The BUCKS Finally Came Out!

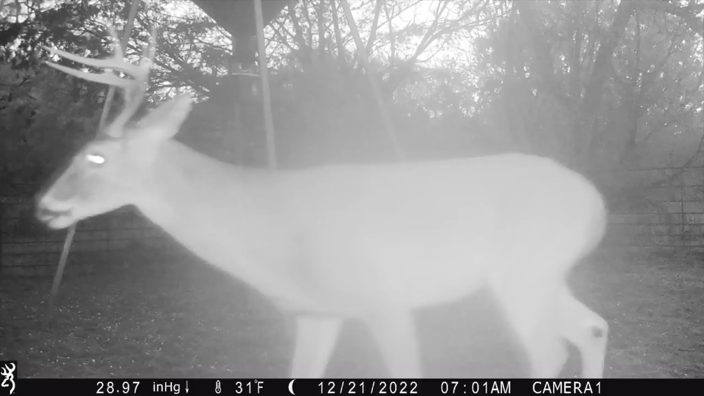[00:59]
But this morning, there were three bucks. Two of them were just good young bucks.